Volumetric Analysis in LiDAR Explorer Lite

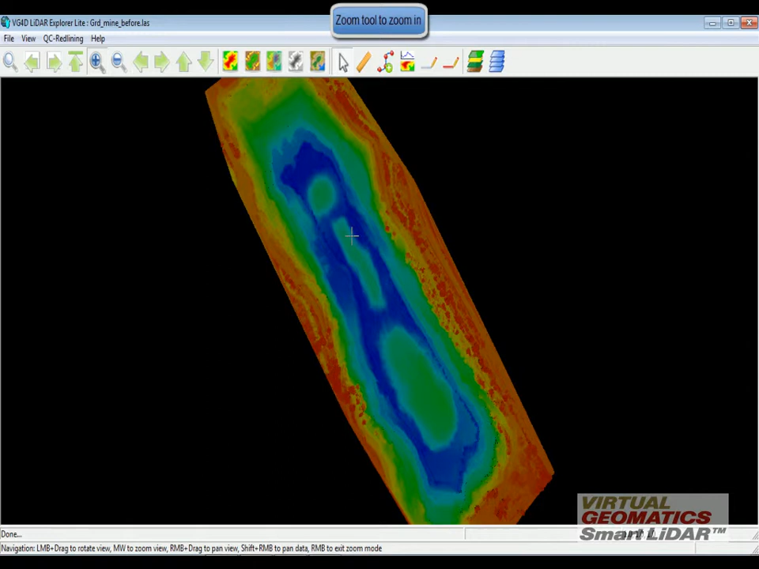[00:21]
I am going to zoom in to that particular area, visualize the dataset and using the volumetric analysis tool,
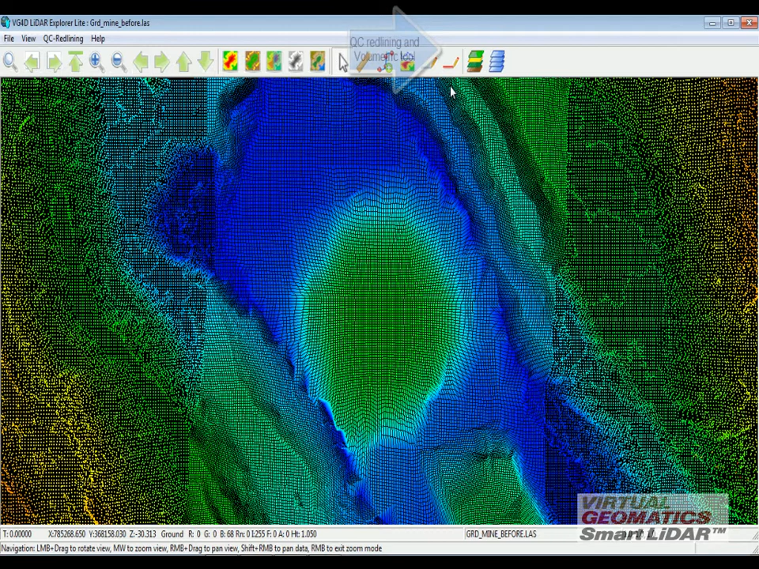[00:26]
I am going to draw a polygon around the area that I want to calculate the volume of. By pressing left mouse click, I am adding vertices and by left double clicking,
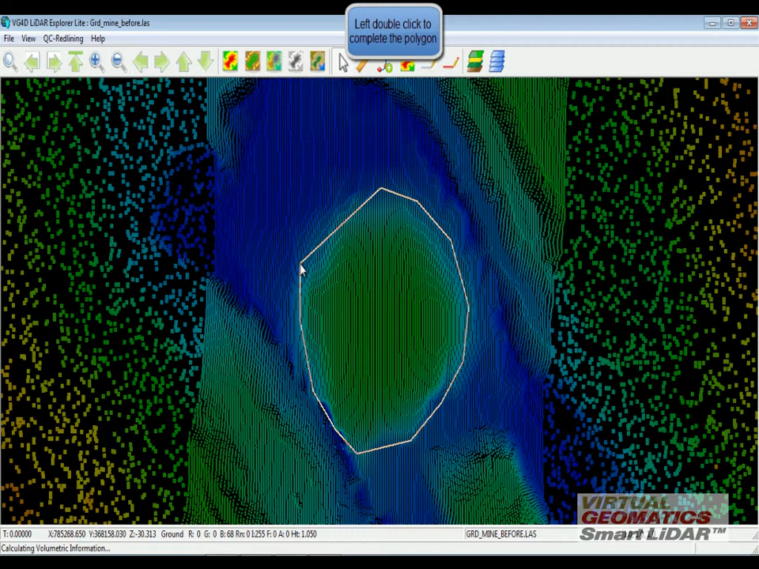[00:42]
I complete the polygon and start the volumetric calculation.
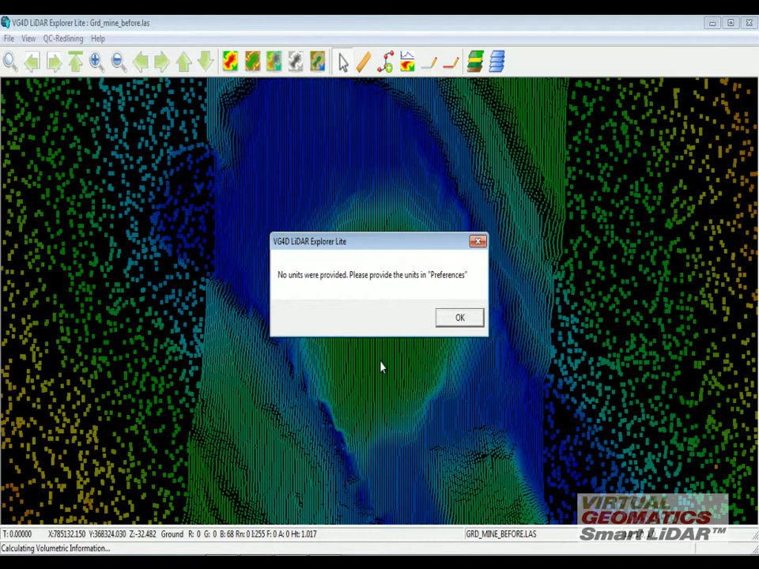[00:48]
If the units are not specified,
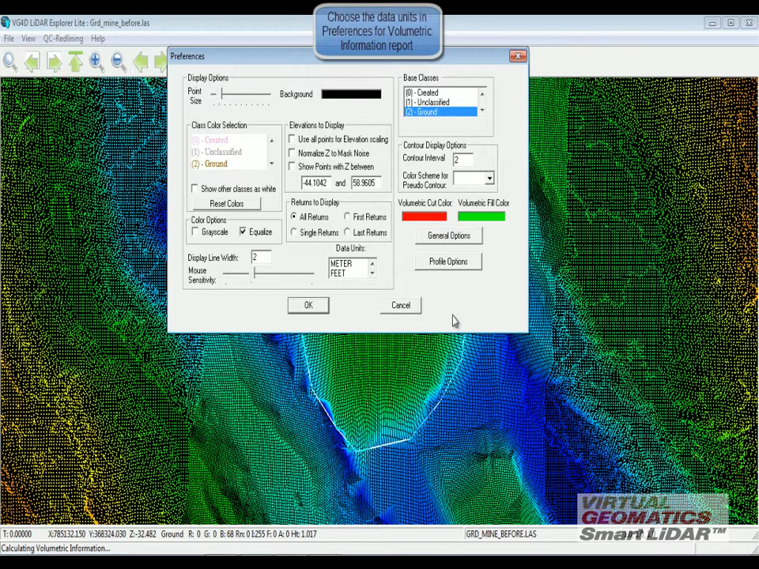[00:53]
you go into preferences and select the units and as soon as I click OK, the software calculates the fill volume, cut volume, the area of the polygon, the perimeter of the polygon, the cut to fill ratio. So over here, you can also see the different colorization. The red area is the cut area and the green area is the fill area. Users can also export this volumetric information in the following format.
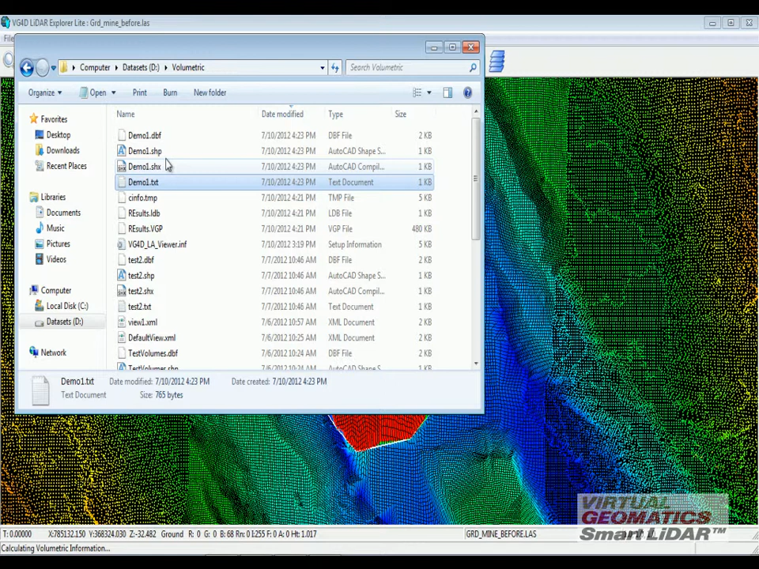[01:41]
As soon as I save this particular file, the software creates a text file as well as a shape file which tells you all the information that was performed by the volumetric tool.
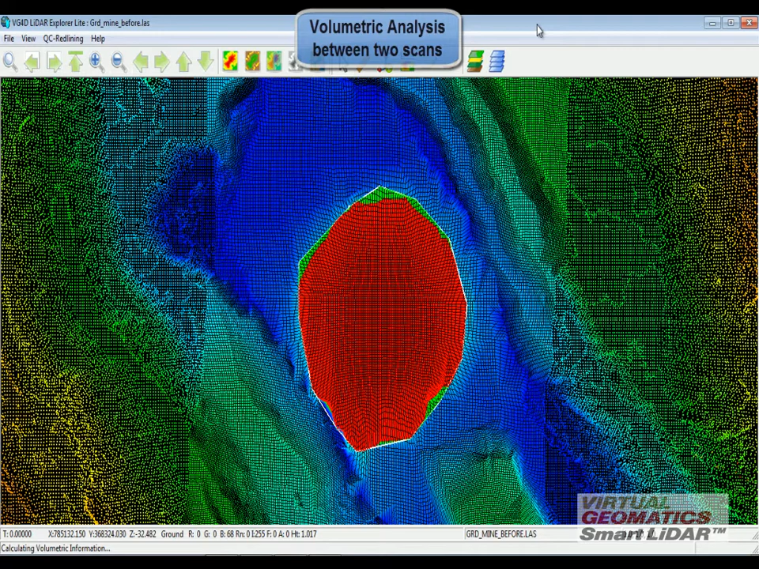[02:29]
can be gathered from two different scans. If there is one scan that was collected before the mining was taken place and another scan that was taken after the mining.
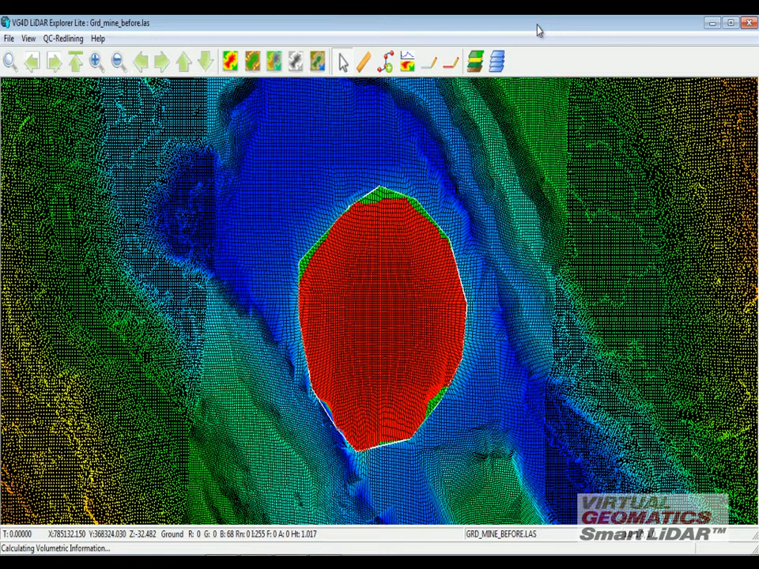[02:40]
So right here, we have one from before the mining.
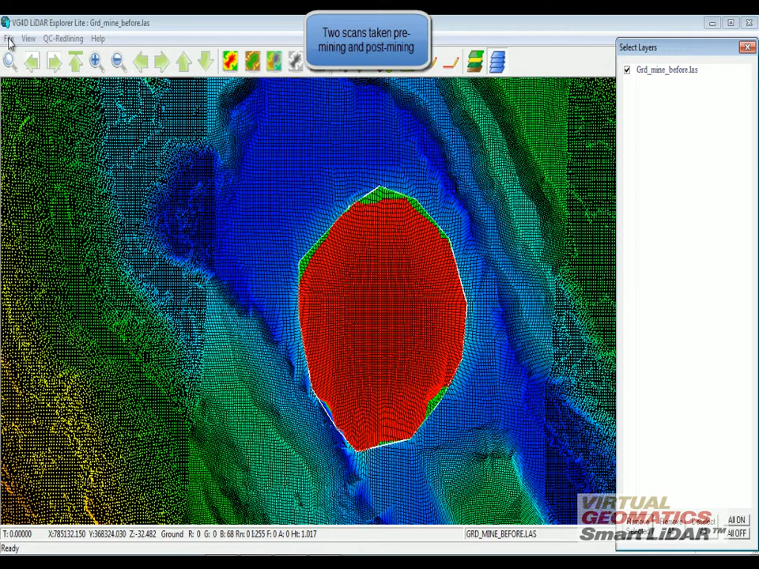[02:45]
I'm going to open another file that's a scan after the mining.
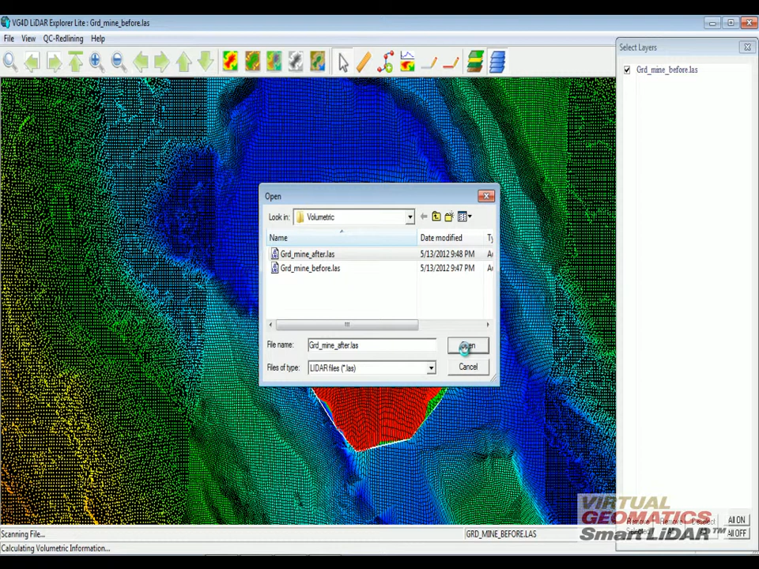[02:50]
So right here, I have two different files.
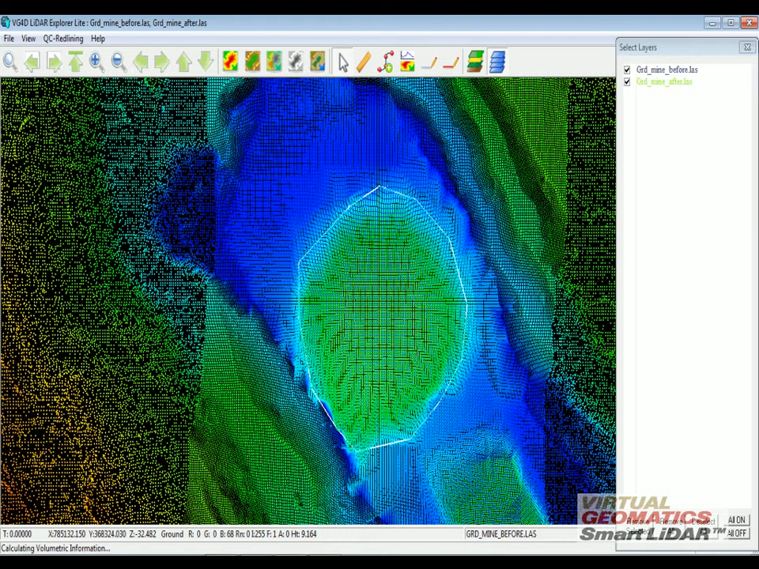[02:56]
I'm going to do the same volumetric calculation, create the same polygon, left click to add vertices and double click to end it.
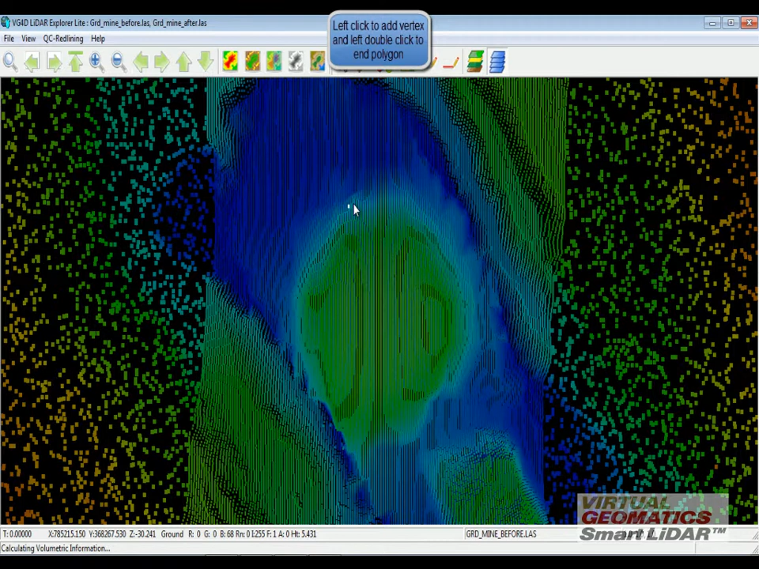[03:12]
As soon as I do that, the software realizes that there is two LAS files and I want to select the base layer.
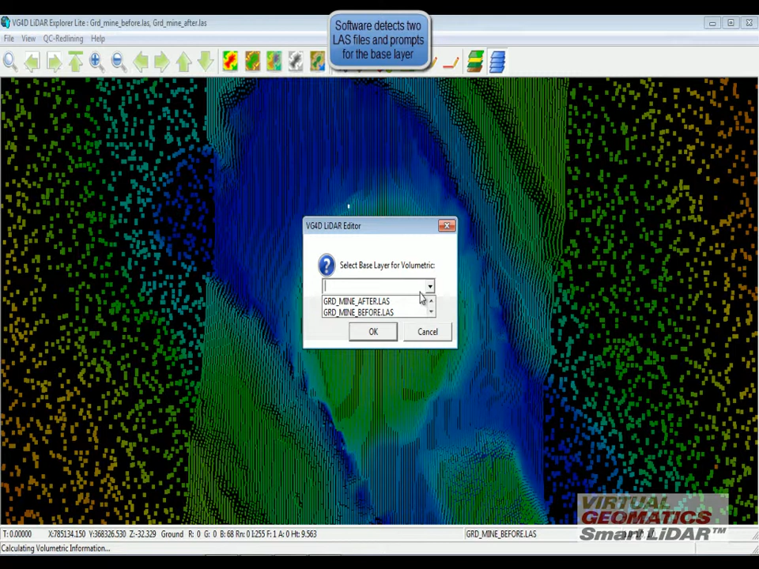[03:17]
The base layer would be the one that is collected after the mining.
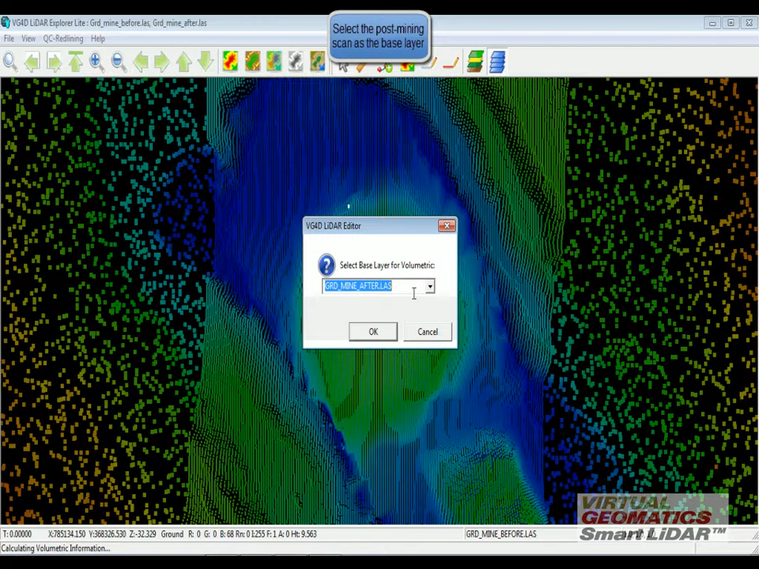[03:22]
So it's more flatter. And when I click OK, the software now compares the two surfaces and gives me the same information.
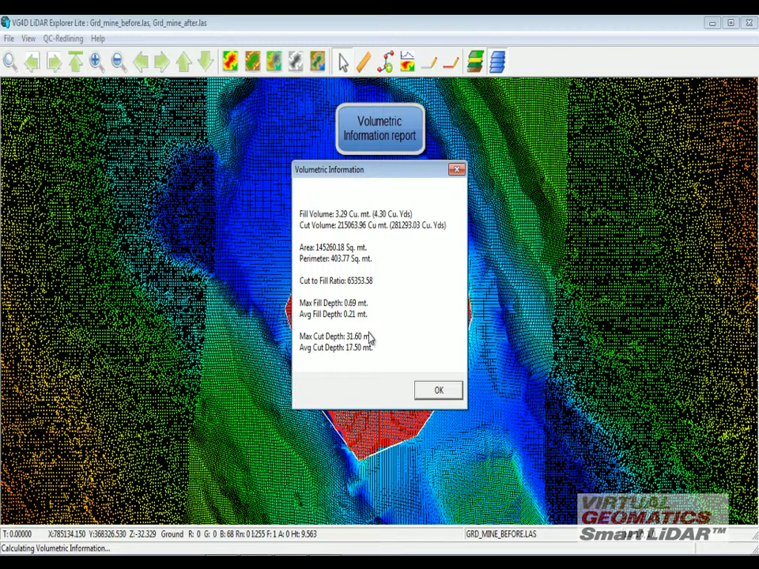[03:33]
The fill volume, cut volume and so on. And also, I have the ability to now export this as demo surface comparison.
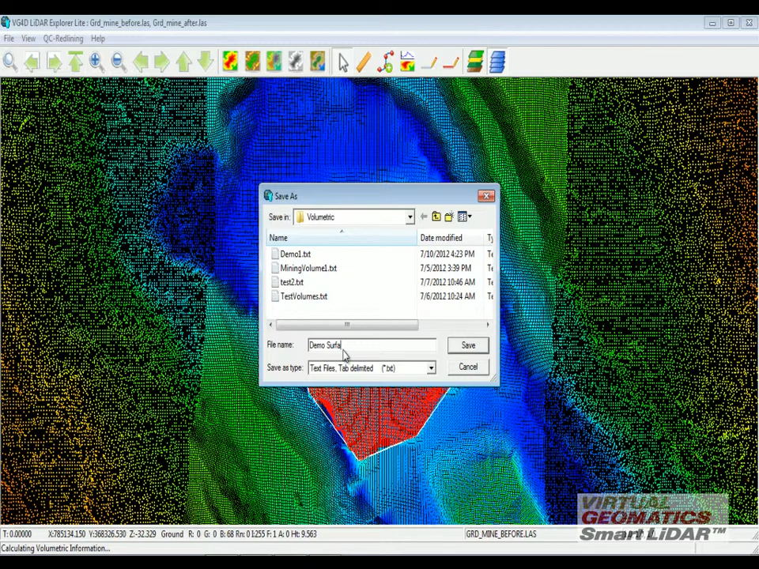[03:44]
And when I save this file,
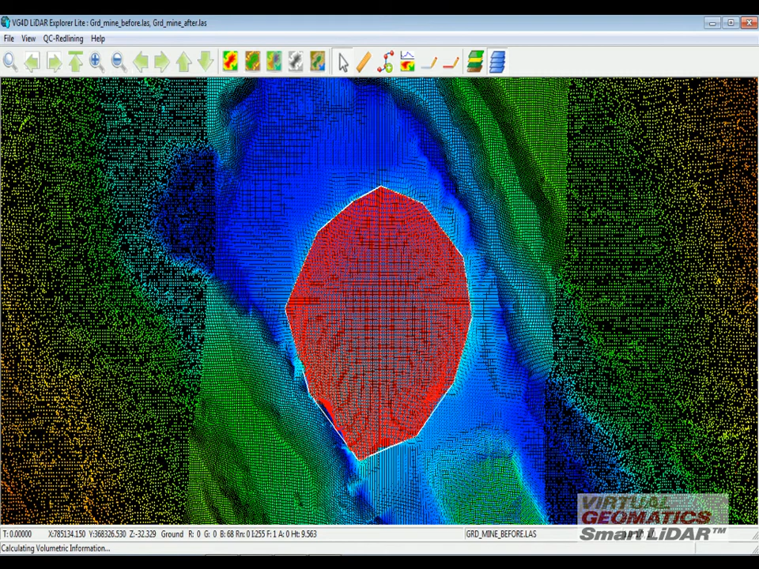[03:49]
again the software saves the text file as well as the shape file.